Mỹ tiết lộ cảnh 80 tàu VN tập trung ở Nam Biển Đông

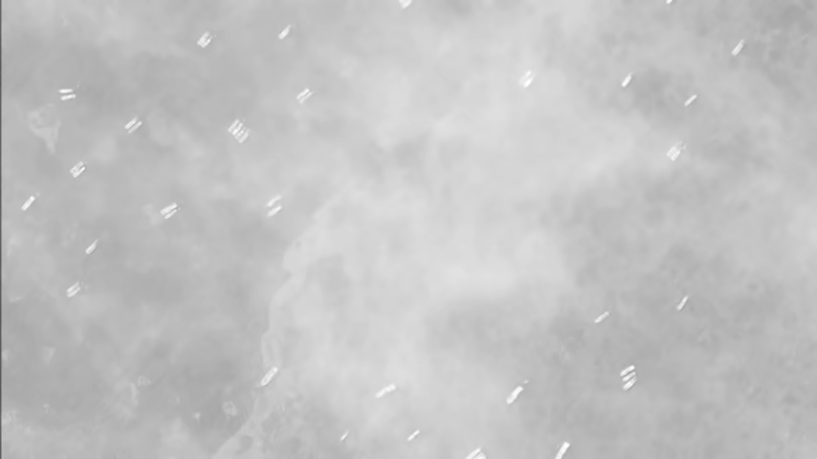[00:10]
Các bạn thân mến, gần đây, các ảnh chụp vệ tinh mới nhất được Tổ chức Sáng kiến Minh Bạch Hàng Hải Châu Á đăng lên trang web đã thu hút sự chú ý khi nó cho thấy rất nhiều tàu đang hoạt động với mật độ cao ở một khu vực thuộc phía tây nam quần đảo Trường Sa.